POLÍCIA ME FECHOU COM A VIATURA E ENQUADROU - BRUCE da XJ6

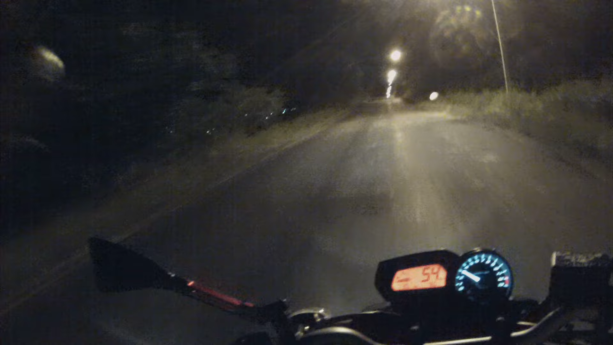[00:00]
Salve galerinha do canal aí, tudo beleza com vocês? Comigo tá tudo tranquilo, graças a diar Espero com vocês também, hein? Vídeo de novo no canal subindo pra vocês aí, não tô esquecendo, mas tá gravando Olha isso aqui tio, viajando a noite, nós aí ó, vai chegando Tamo viajando a noite aqui, acabamos de entrar aqui na parte onde vamos dar em Conceição do Alameda Haha, Conceição do Alameda, inteiro da Bahia aqui Estamos indo pra São Felipe, você já sabe, né?
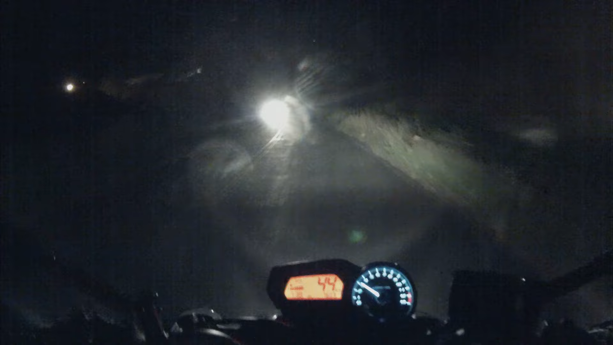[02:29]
Ah, tio, seu jeep pra cá, pelo amor de Deus Não queira me foder Tá louco, tio, ó Amortecedor, vou folgar mais um pouquinho aqui Porque aqui eu não vou acelerar muito, então Acaba me atrapalhando Deixa aqui um pouquinho a mais de 10, né? Tá bom Aqui não é mais pendular a moto Ou inclinar a moto, aqui é mais jogo mesmo
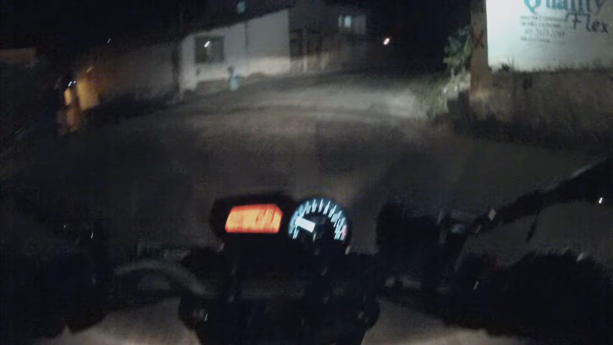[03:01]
Ó, tio, seu farolzão aí tá foda, não?
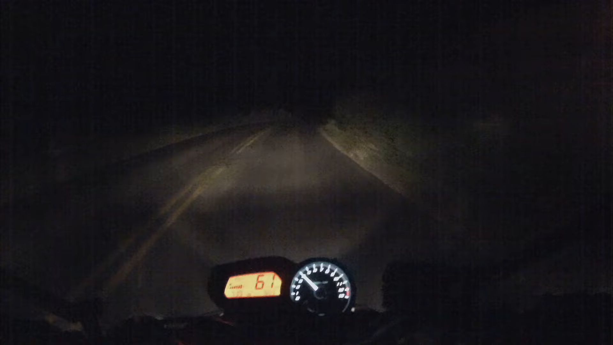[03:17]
Tô jogando aqui o pisca do farol Pro cara que vem de lá, tá ligado já Que eu tô chegando aqui, tá entendendo? Ah, vai chegando, tio Pra você que tá vendo esse vídeo pela primeira vez E ainda não é inscrito no canal Inscreva-se, deixa o like, favorito, vida Compartilhe nas redes sociais Vamos ajudar o canal do Bruce a bombar aí É isso aí, tio Se inscreve no canal, deixa o like, já sabe, né? Opa Vamos na manhã aqui Ficar ligado